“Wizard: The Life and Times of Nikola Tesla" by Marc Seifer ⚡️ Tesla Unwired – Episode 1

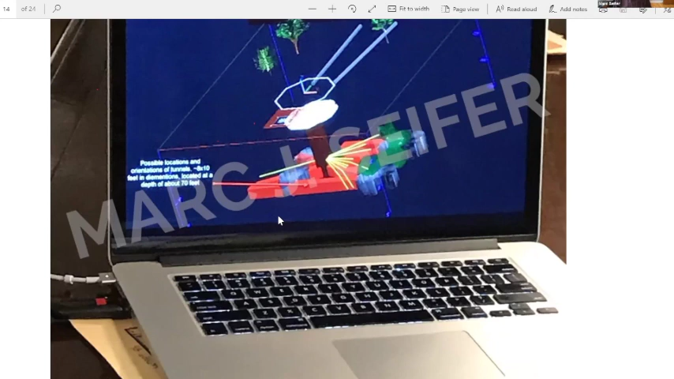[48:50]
but the timbers are still there for the, uh, for the central shaft and what's in red are the tunnels. Uh, there are four of them and we'll see another shot of it. It's a much better shot. And what's in blue is where the tunnels have collapsed. Okay. Next slide.